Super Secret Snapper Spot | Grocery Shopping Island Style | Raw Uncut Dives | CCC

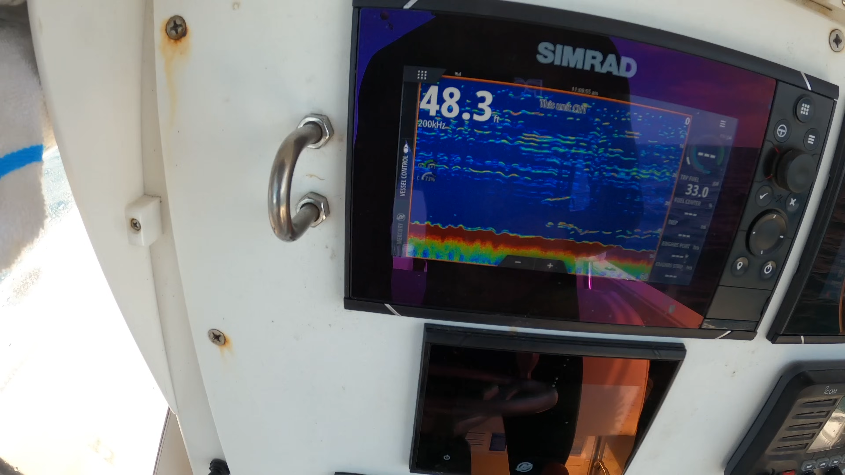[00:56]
On screen: depth 48.3 ft
all right first spot not much just some subtle hard bottom
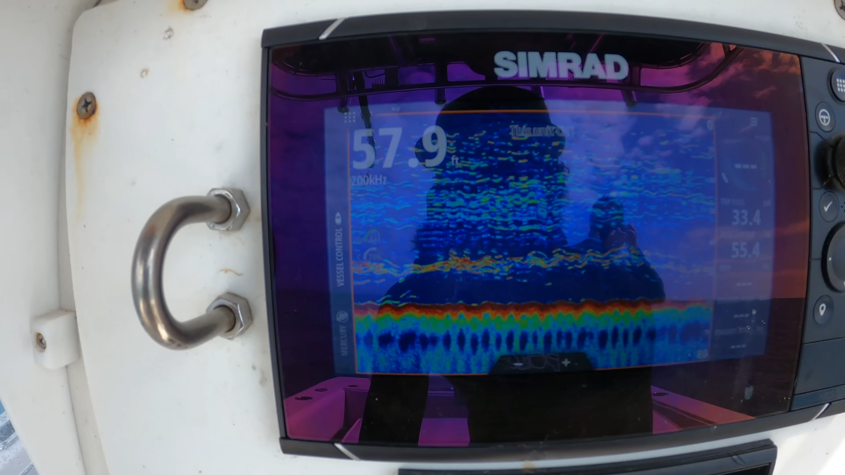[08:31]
On screen: depth 57.9 ft
second spot very similar a little deeper I'm essentially just hunting hard bottom today I'm looking for mangroves and other snappers there was a lot of groupers on that last spot I don't know if the video picked it up that was kind of painful to watch them swim around but looking for snappers so mainly hard bottom today and I'm just doing a little bit of chumming let's take a peek
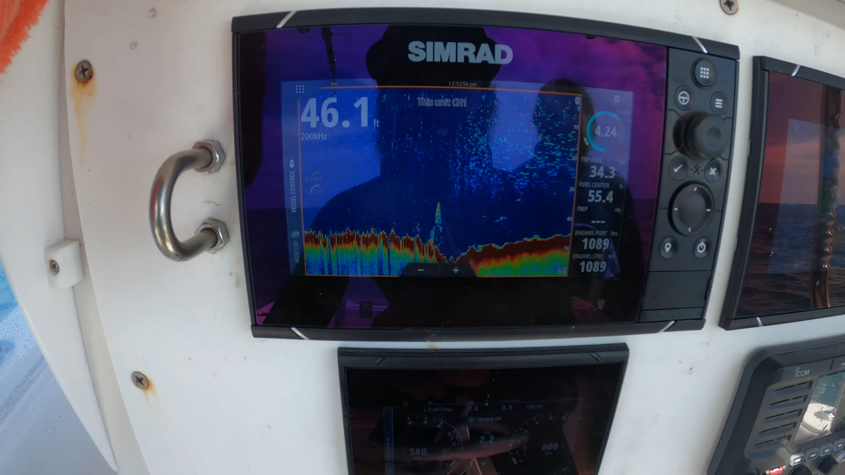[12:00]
On screen: depth 46.1 ft
so I was I was running to a new spot you can see this is I'm
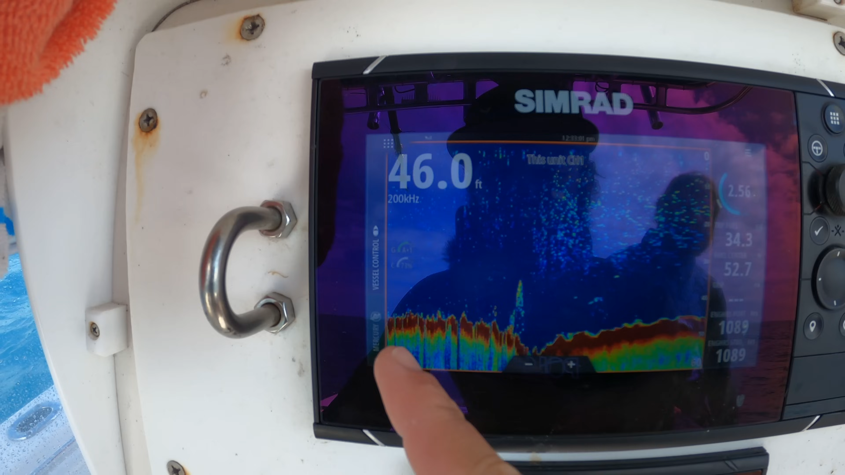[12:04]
On screen: depth 46.0 ft
running the bottom's a little like fuzzy and kind of distorted and it gets clear here so I slowed down I marked that big ball
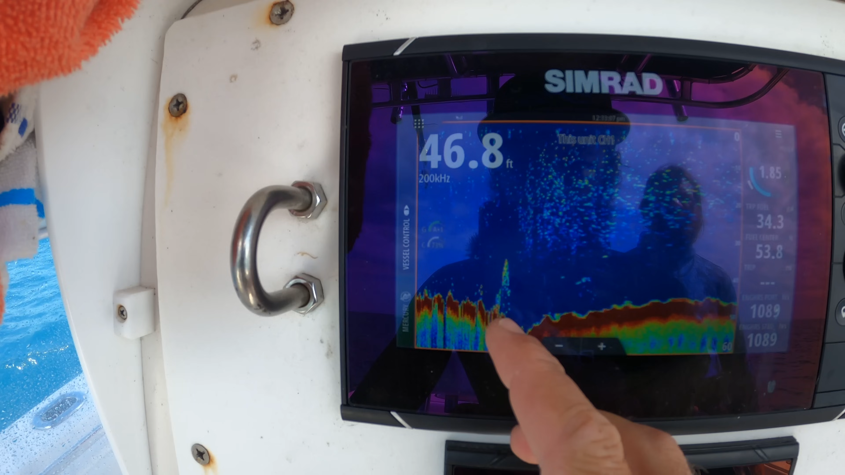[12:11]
On screen: depth 46.8 ft
of life so I'm gonna go back there and check it out new spot haven't dove it